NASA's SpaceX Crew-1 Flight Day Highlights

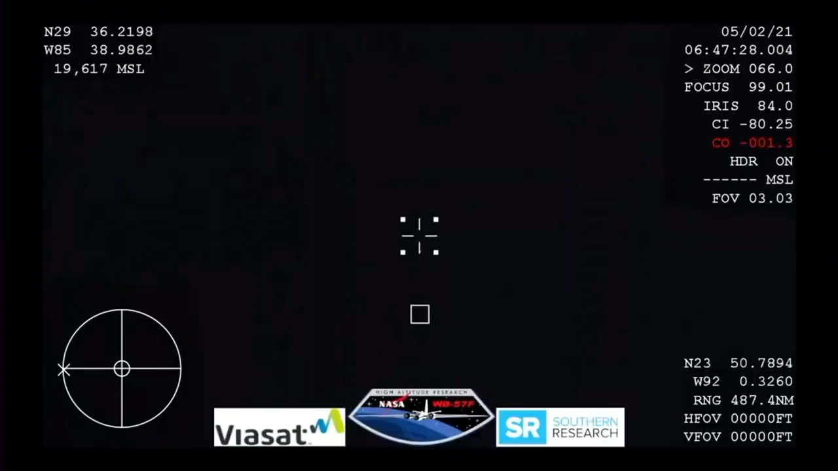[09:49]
And this view from our WB-57 aircraft with its thermal imaging cameras, we will be looking for the Crew Dragon to come into view. And there you can see it in the entry of Earth's atmosphere, Crew Dragon continuing its journey home.
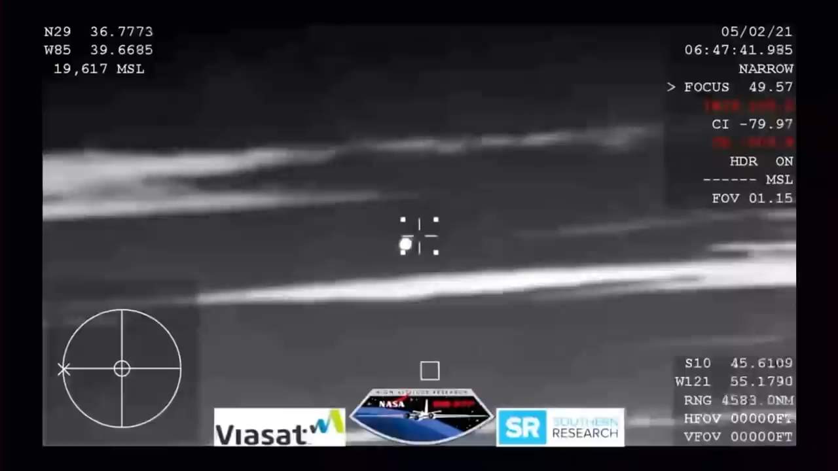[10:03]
Oh, and that is just a fantastic shot.
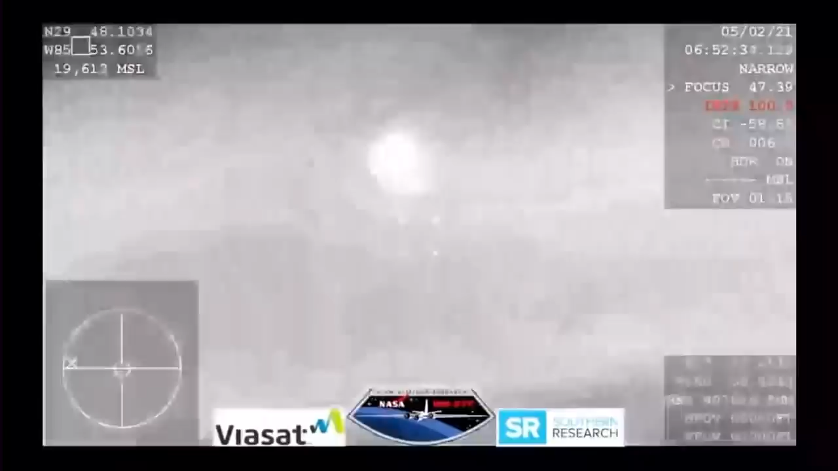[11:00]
We are expecting them to deploy any minute now.
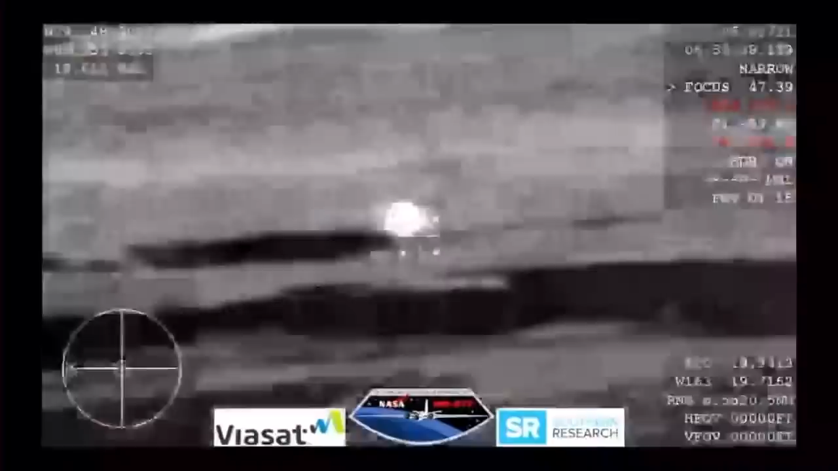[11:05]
And it looks like those might be our drogue shoots.
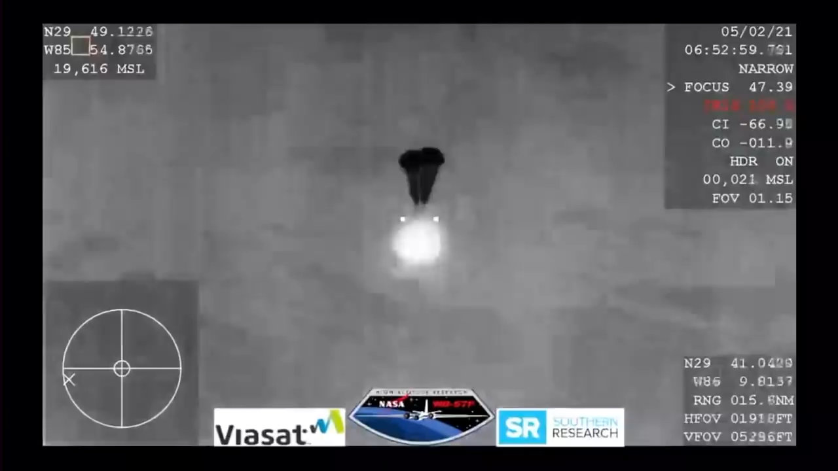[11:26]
Space X copies and concurs nominal descent right on two drogues. Continuing to hear good news after good news, two drogue shoots have deployed. Everything looks nominal and we're slowing the Dragon vehicle down.
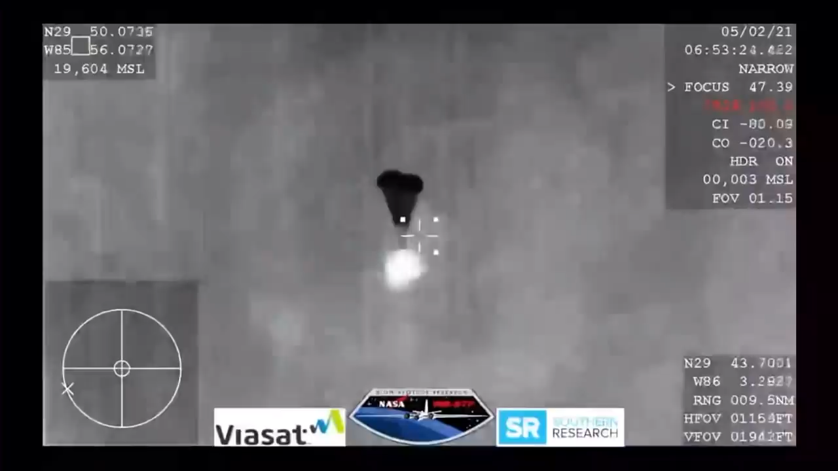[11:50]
And those four drogue shoots.
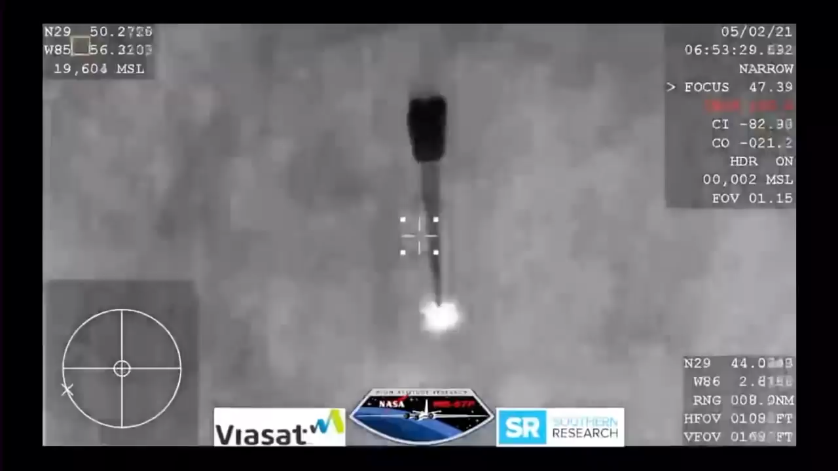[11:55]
Oh, you can see them being pulled out now.
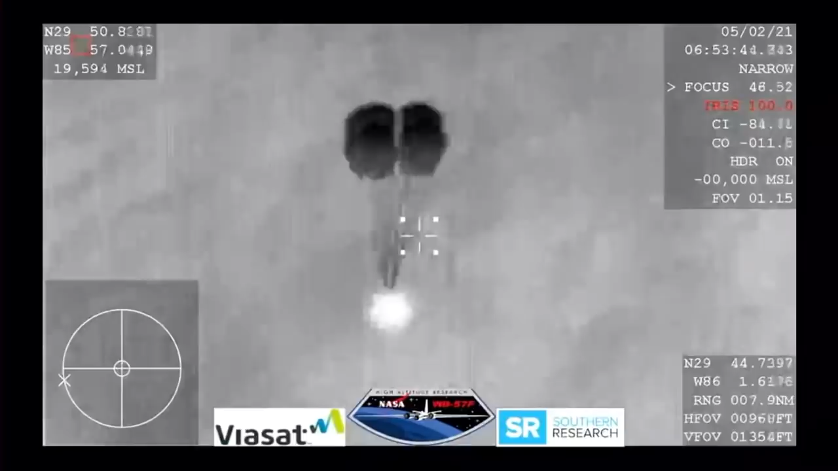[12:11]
Space X copies and concurs nominal descent rate.
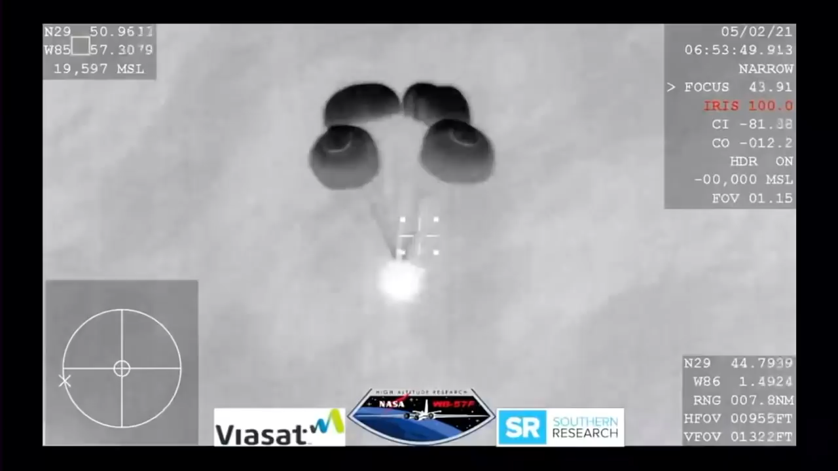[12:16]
And this view coming from the WB-57.
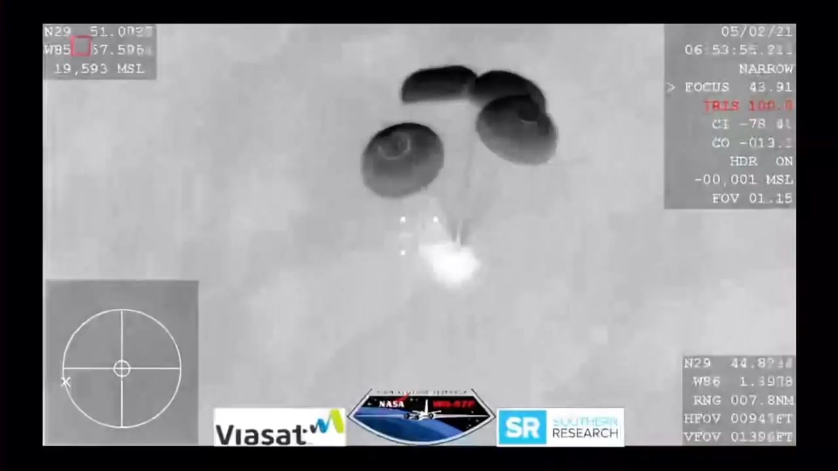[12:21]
Very clear image of those four main parachutes. Slowing the vehicle down to what will be about 16 miles per hour prior to splashdown just off the coast of Panama City, Florida.
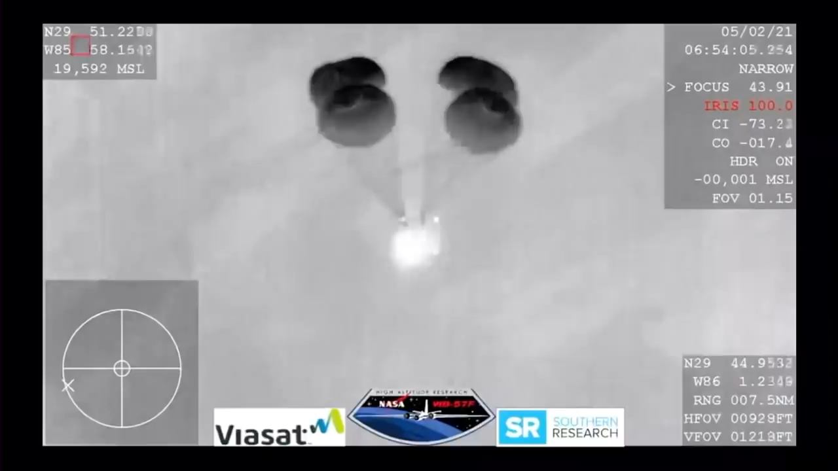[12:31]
If it were daylight we would have an image of those four
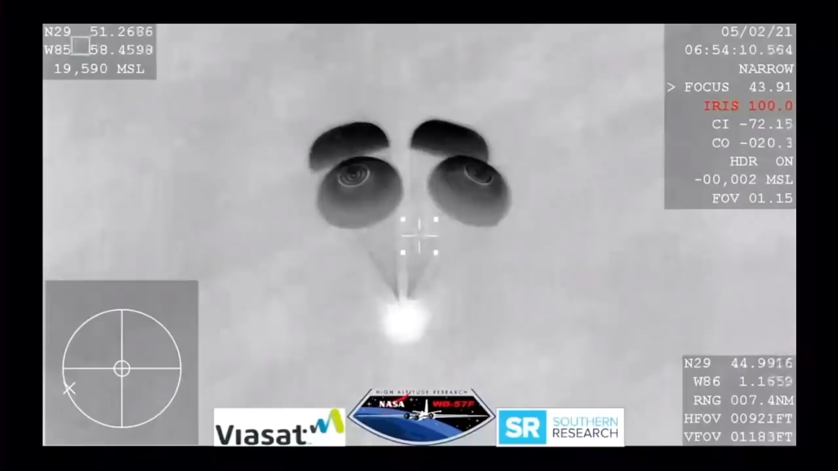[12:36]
beautiful parachutes being orange and white.
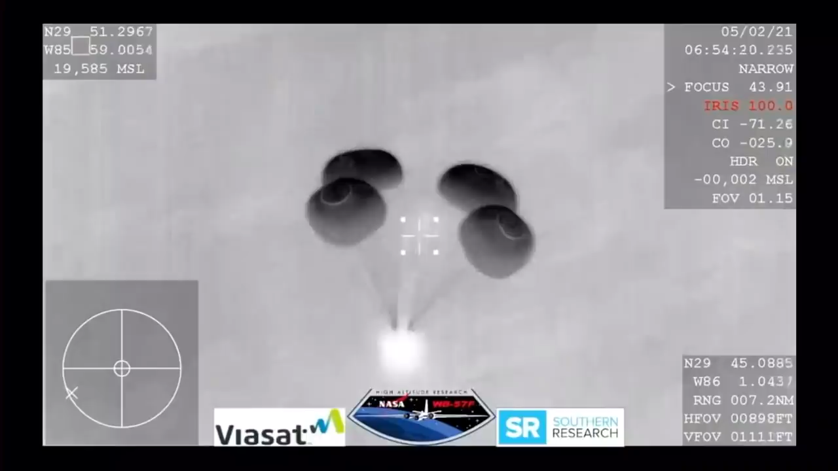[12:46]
And what a view we have here.
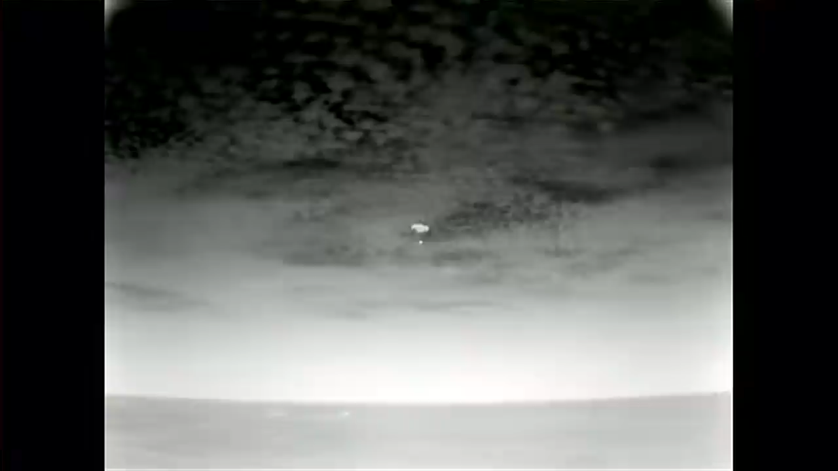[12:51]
Even though it's nighttime, we have some great visuals of Dragon there with his four main chutes deployed. Slowly coming back to Earth. We have some great
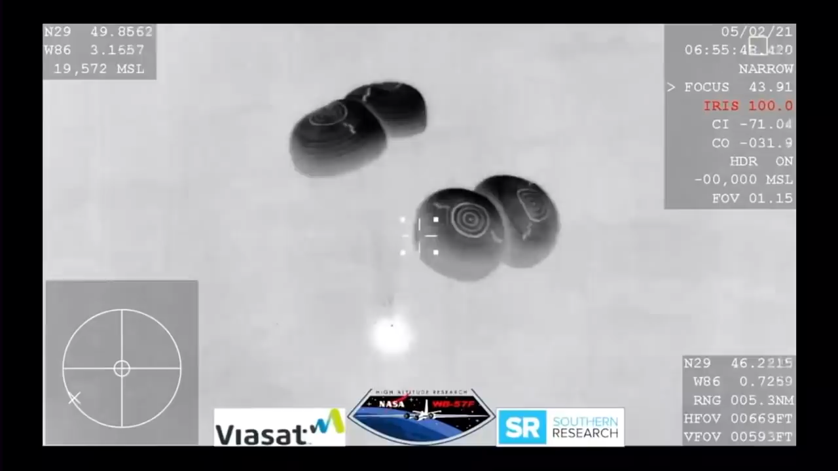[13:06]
visuals. And Space X we show nominal descent rates. 200 meters. Brace for splashdown.
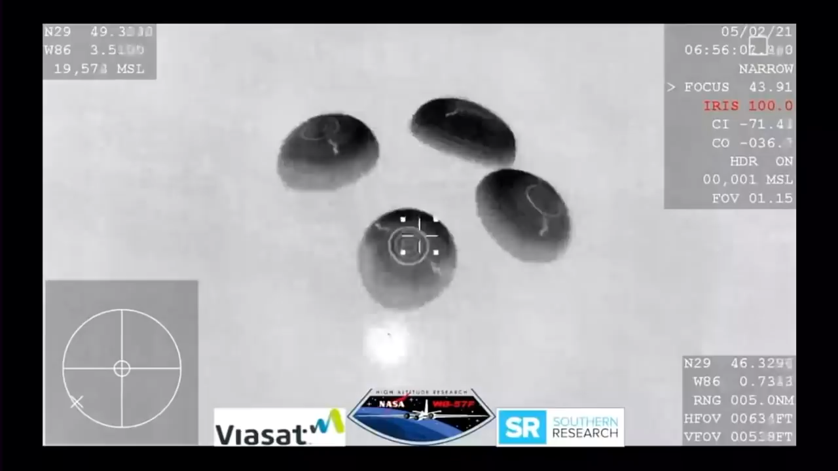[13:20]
Space X copies. Brace for splashdown.